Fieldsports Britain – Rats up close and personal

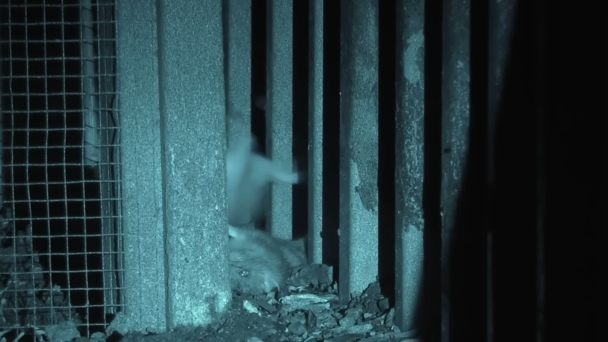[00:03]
Too close for comfort, Terry Doe runs through his ratting tips when you start feeling hot rodent breath on the back of your neck.
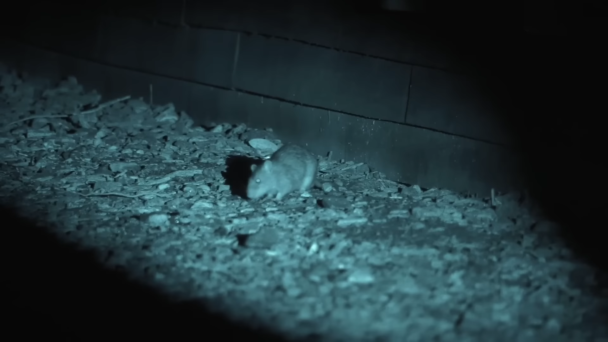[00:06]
I didn't believe he had to aim higher, I thought we'd have to go lower but taking account no you've got to go a lot higher.
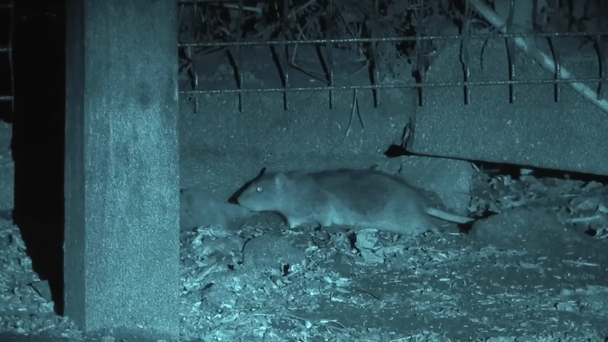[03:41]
But until you know where to aim, you don't know what you're going to do when that rat comes out at three yards and you haven't got a clue.
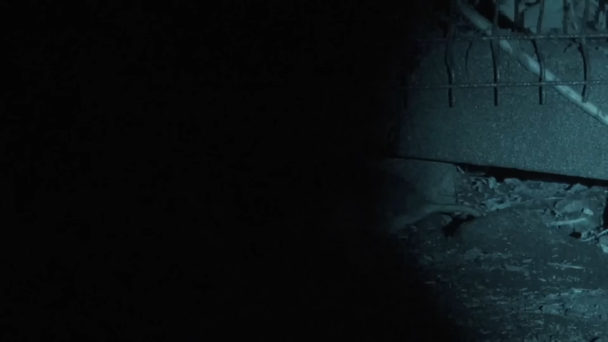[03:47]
The instinct is to aim low, but you don't. You aim quite a lot high, maybe by that much.